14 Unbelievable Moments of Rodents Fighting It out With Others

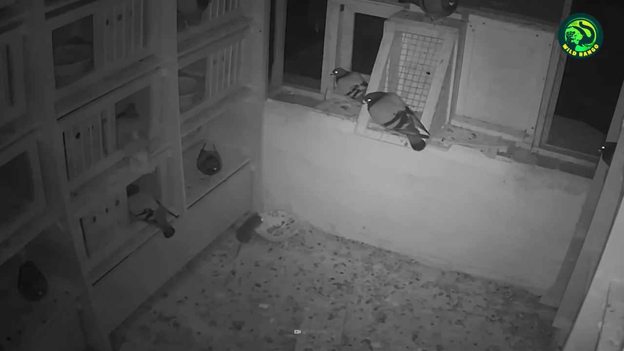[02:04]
The birds do not seem to have the slightest clue of the danger lurking nearby. The rodent climbs to the lowest bunk and observes the pigeon for a few moments before launching a surprise attack. As an immediate reflex, the pigeon flies away and lands on the ground, but fails to locate the predator. The rat follows and strikes again, forcing the pigeon to seek refuge in the higher bunks. Though it seems that the pigeon is out of danger momentarily, the persistent rat lingers below to the very end, plotting an alternate way of attack. This enraged rodent is about to pull off a similar heist.
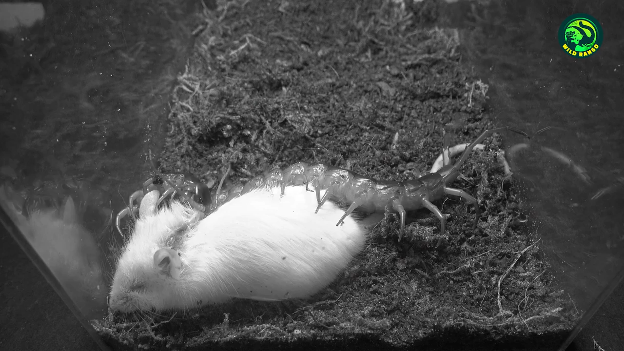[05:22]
the attacker sucks the life out of its victim and slowly settles to devour the huge meal. Number 10. Rat vs.
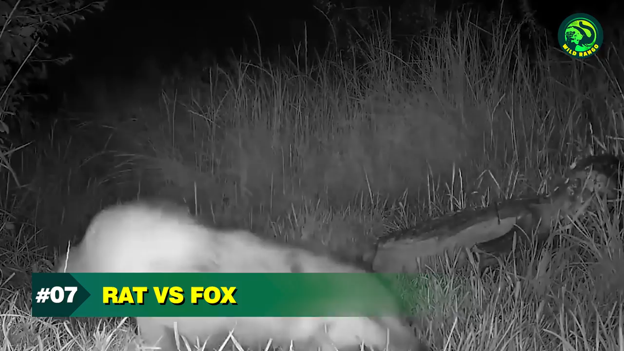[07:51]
Fox Rodents make the perfect mouth-sized snack for foxes.
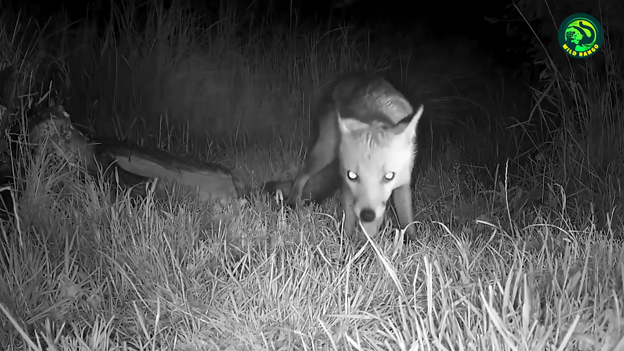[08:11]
Soon after, it manages to grab a huge rat for dinner. The prey tries to put up a fight causing serious trouble to its attacker, but eventually,
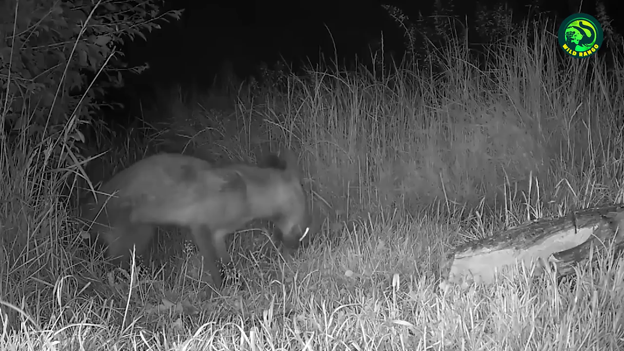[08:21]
the fox bites down the prey and carries the lifeless body to a more secluded place to devour it. 6. Rat vs. Hedgehog A fight with a hedgehog might not be physically possible for any rodent pertaining to the countless spikes that cover their body, but when it comes to food, these rivals might enter into a heated disagreement.
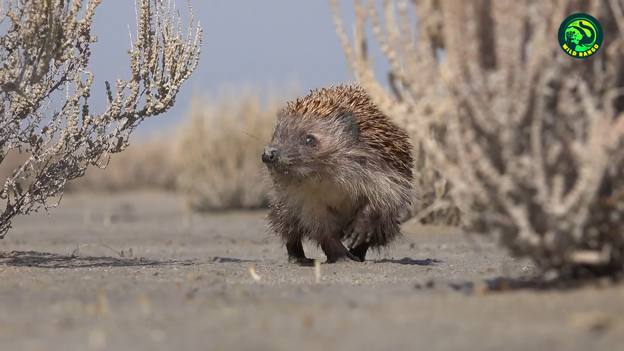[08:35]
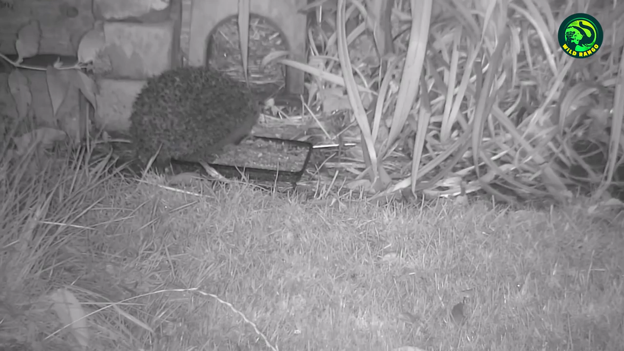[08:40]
This hedgehog is enjoying its dinner when an uninvited guest appears to claim a share. The rat is aware that enraging a hedgehog might not be the best option at this point and instead settles for sneaking away some tiny morsel of food from the plate. It tries to maintain a safe distance from the prickly opponent and stays off
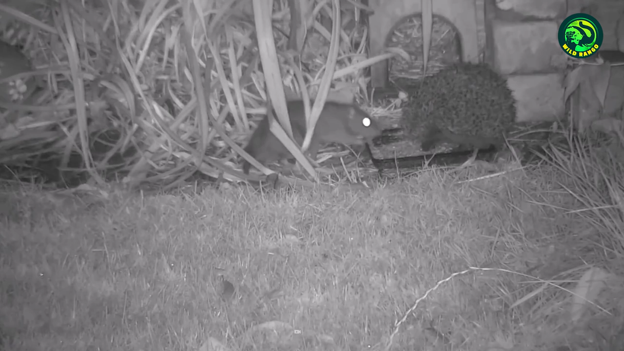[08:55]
its coast only making occasional rounds to steal small portions of the meal.